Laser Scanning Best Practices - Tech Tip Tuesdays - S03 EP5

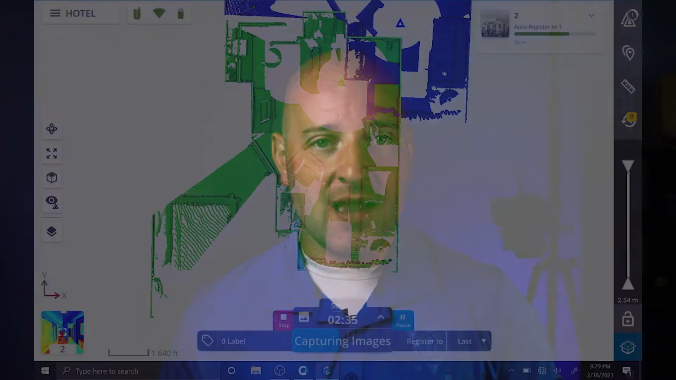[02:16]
Now, you're looking for overlap that has features that easily match up.
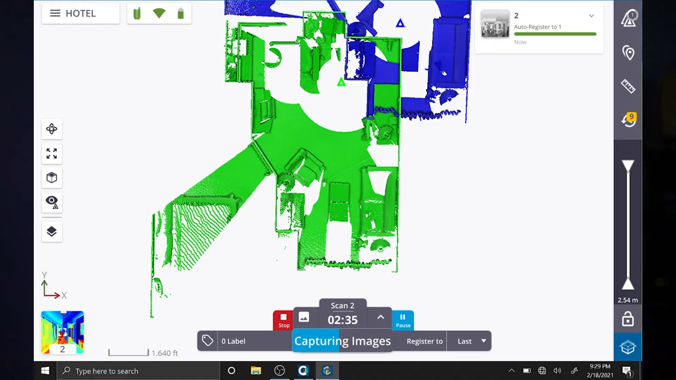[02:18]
Cylinders or flat planes are easy for the software to see and match up,
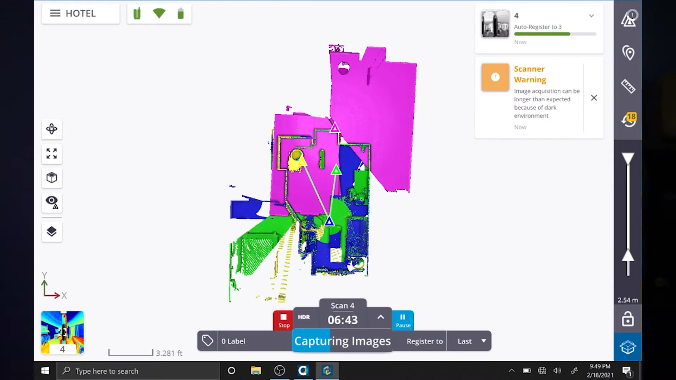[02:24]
but if you have a lot of flat planes such as walls, it's good to have some of them at right angles to one another. Long flat walls without any other identifying
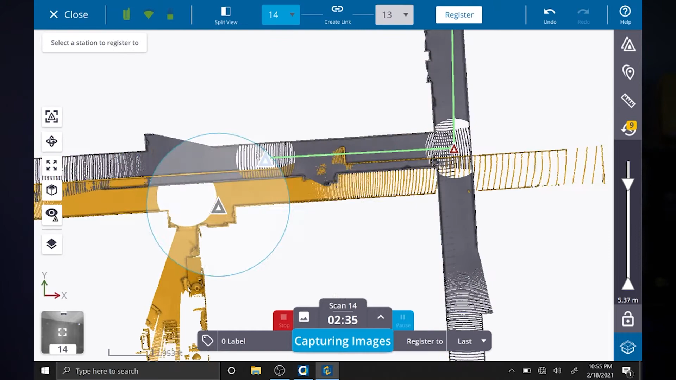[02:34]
features can be tough to link together with any degree of certainty. Now, while we're on the topic of things to use for linking scans together, let's look at wide open spaces.
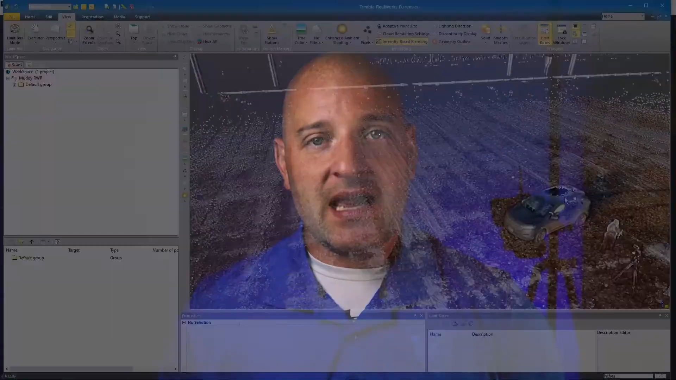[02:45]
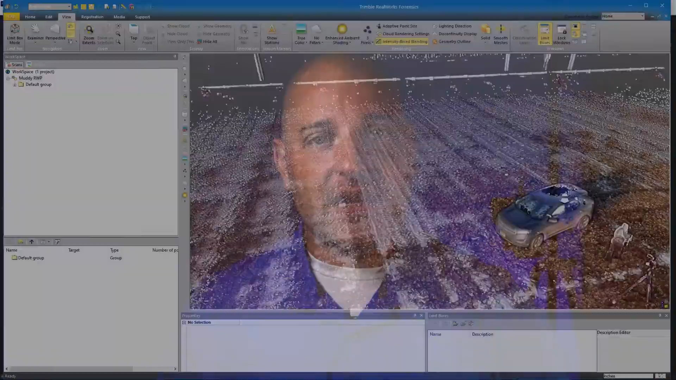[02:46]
Now, in this scene, you can see the vehicle in the middle of the scene, and things look pretty good as long as you don't look too close.
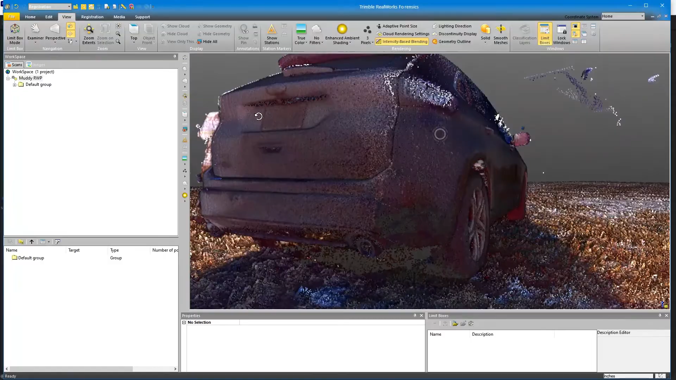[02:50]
If you look out a little ways further, the signs and telephone poles have a little bit of a registration problem.
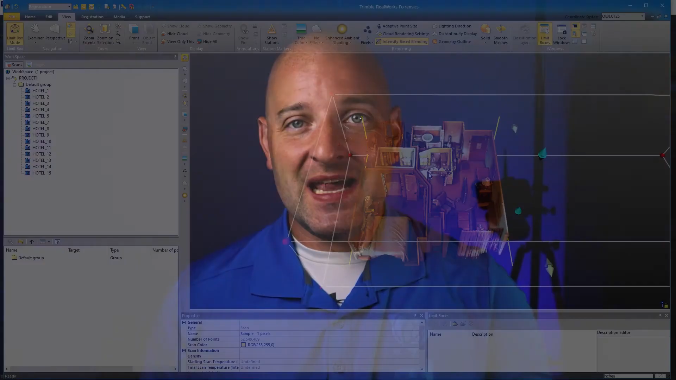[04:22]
Now, in this bathroom, we had a large mirror and we scanned the room without covering that mirror.
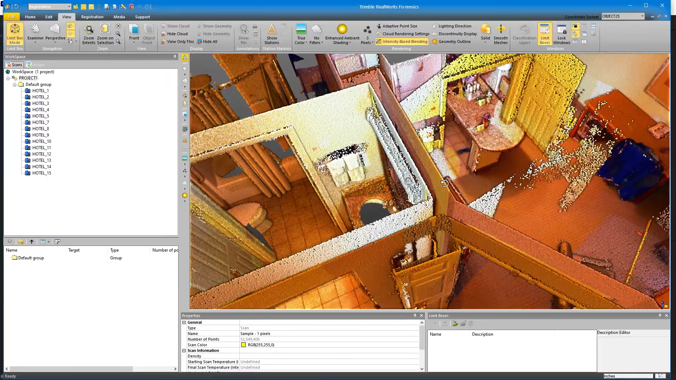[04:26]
The result is the bathroom being projected onto the other side of the wall in the scene.
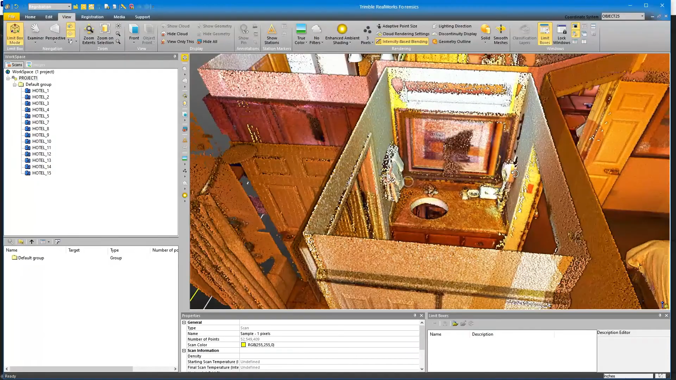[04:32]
Now, while we can go into Trimble Real Works Forensic and clean this up after the fact easily enough,